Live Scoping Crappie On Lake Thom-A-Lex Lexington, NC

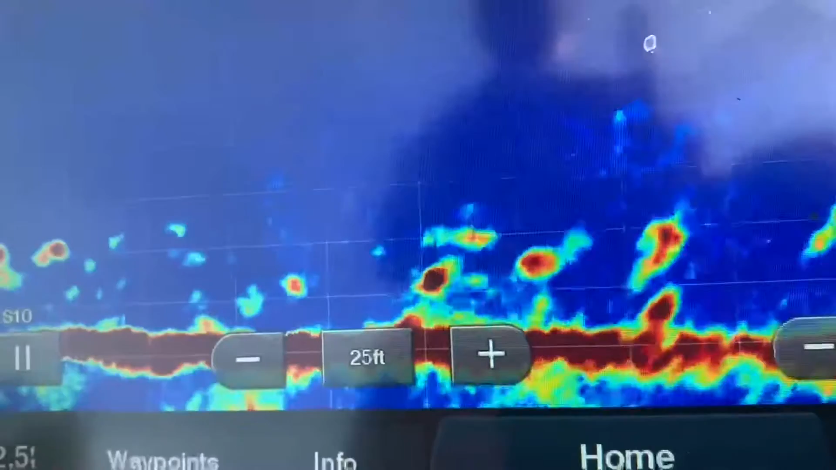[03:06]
oh yeah look at those there we go oh yeah this is gonna be good right there on top of them mm-hmm here comes the bait down there comes
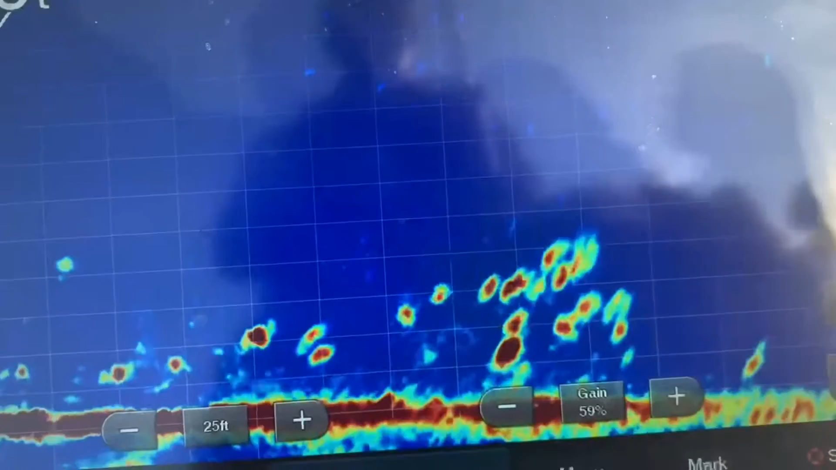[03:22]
a whole mess of them I missed them good lord a bunch of them come out
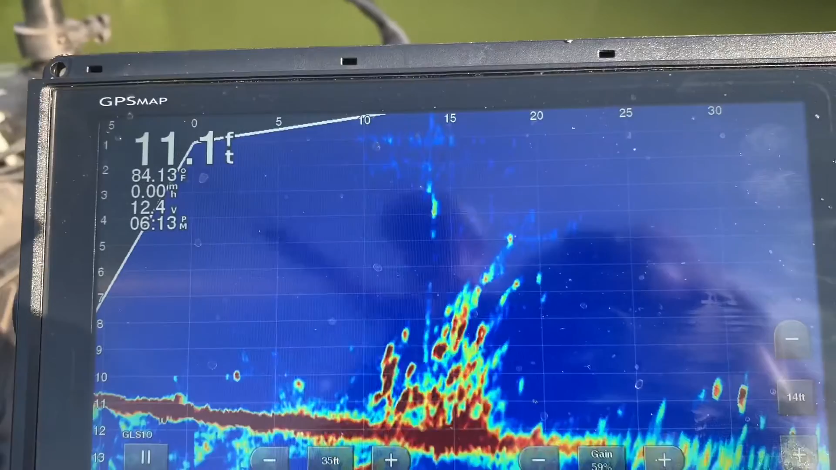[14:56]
On screen: depth 11.1 ft, water 84.13°F, speed 0.00 mph
there we go there we go going right in the house got him
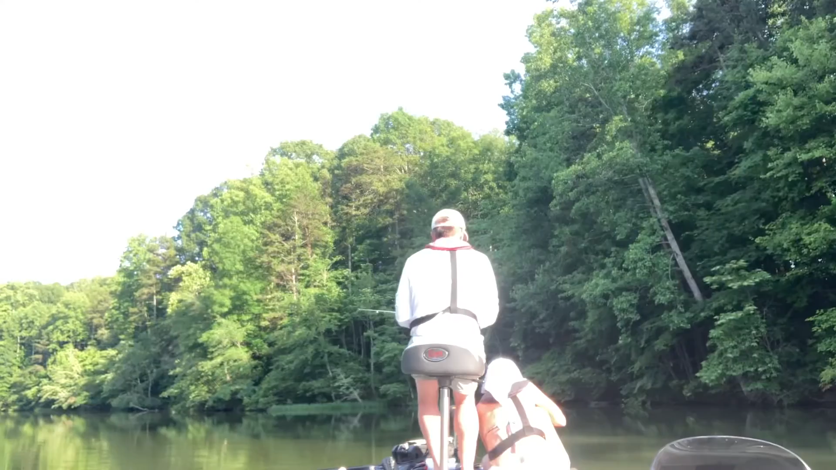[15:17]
Right into the brush
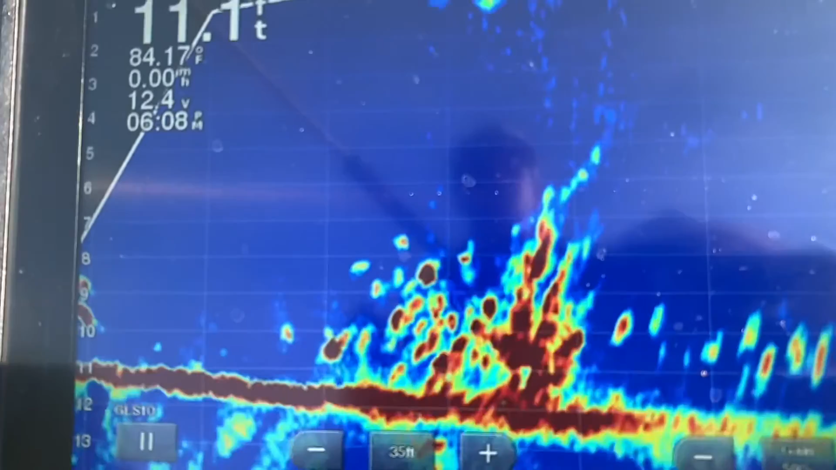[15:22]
On screen: water 84.17°F
Oh, he got it That's a better one That's a better one Yes, there's a good one